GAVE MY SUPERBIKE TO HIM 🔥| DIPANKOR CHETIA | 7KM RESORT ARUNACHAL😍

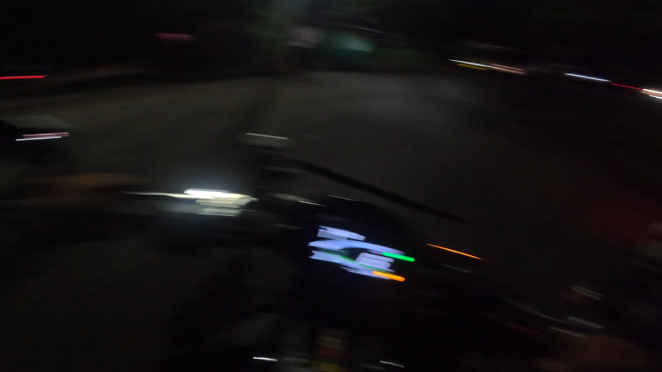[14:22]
ফাইনেলি আমি ভাল ৰাস্তা এতিয়াৰ পৰা পাম আৰু আমি যোৰহাট আহি পাই গৈছোঁ আৰু একচুৱেলি বেয়া ধূলি খালোঁ বাছৰ
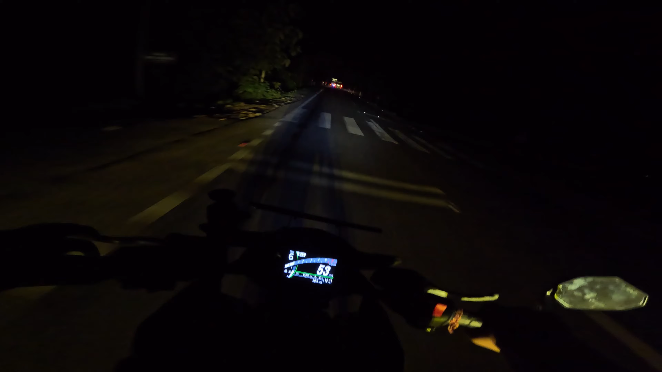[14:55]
মাৰিম যিহেতু আমি অলৰেডি প্লেন কৰিছোঁ আৰু সেইটোতো অলৰেডি এক্সপিৰিয়েঞ্চ আছে ওৱান ডে ৰাইড কৰা মানে direct destination of back to Guwahati mane mara pura hetu mane ase jenake pokhra purao direct Guwahati marisilu mane aninir purao direct Guwahati marisilu ite amsar pura direct Guwahati le check kore ami ite asu Nohgaon bypass ite jodi apnar lage sai time hoye ase 3 ta aru ami
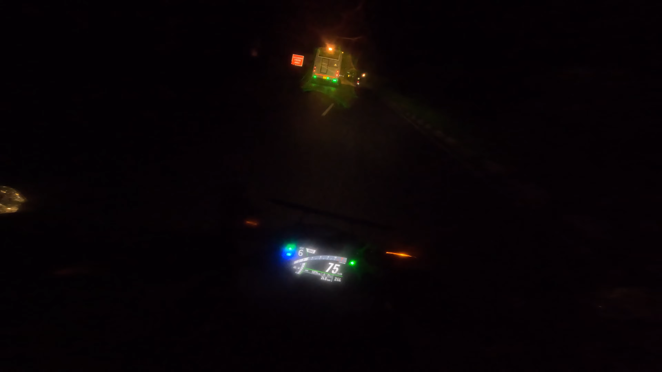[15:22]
ai pai kichu Sonapur he actually toll plaza e pabo hoisu আৰু যদি ইছৰে আপোনাৰ লগে চাই বৰহুত দি আছে অলপ অলপ আৰু জাটে মতে ইয়াতে অকল বৰহুত পাইছো আহুতে অকল
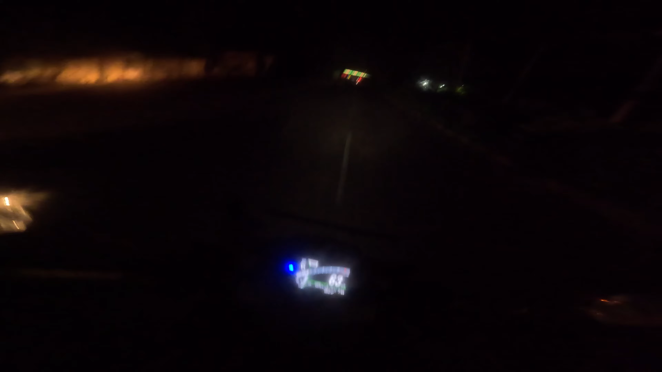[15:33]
ইয়াতে বৰহুত পাইছো যদু ক্ষেত্ৰে সটাপুৰ হয় আৰু পুৰা সৰ্দি লাগি গৈছে একচুৱেলি মোৰ যেহেতু মানে ক্লিয়ার ভাইজাৰটো আনা নাই তো আমি ভাইজাৰ খুলি খুলি চলাই আছিলোঁ তো সেইটো কাৰণে পুৰা সৰ্দি ইছৰে আমি আহি পাইছো সোনাপুৰ টোল
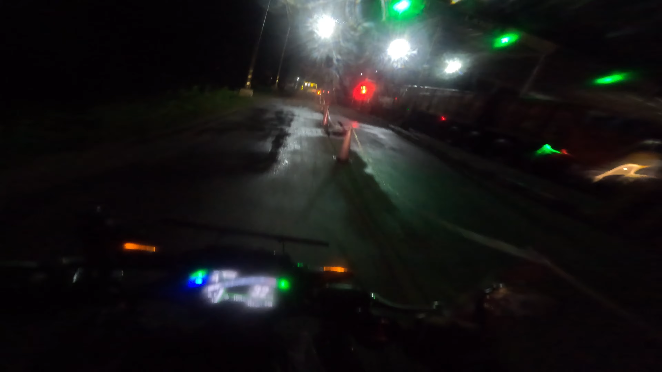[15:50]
And all right, guys, we are back to Guwahati.
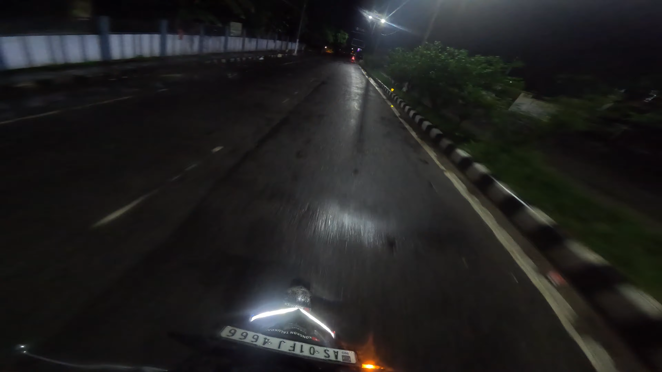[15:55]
Not only Guwahati, guys, rumors are to ahi pai gisu. Aru ite khali rumor gole hol aru.
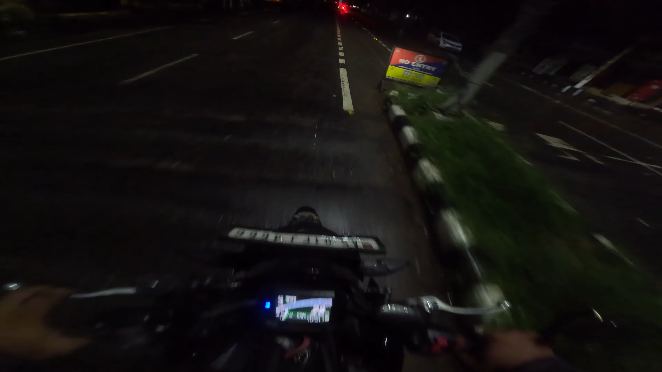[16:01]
Yo, guys, back to Guwahati. 3:30 hol aru ite Guwahati.